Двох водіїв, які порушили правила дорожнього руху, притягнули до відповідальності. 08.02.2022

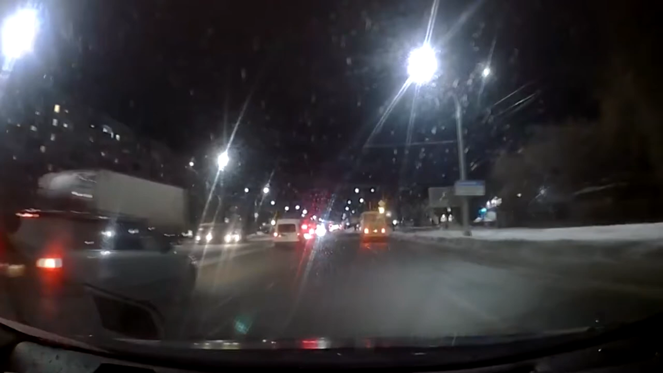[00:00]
На перехресті вулиці Ливаневського та проспекту Шевченка патрульні зупинили водія, який проїхав на червоний сигнал світлофору. Ще одного керманнича, який скоїв таке ж правопорушення, поліцейські затримали на Курському проспекті.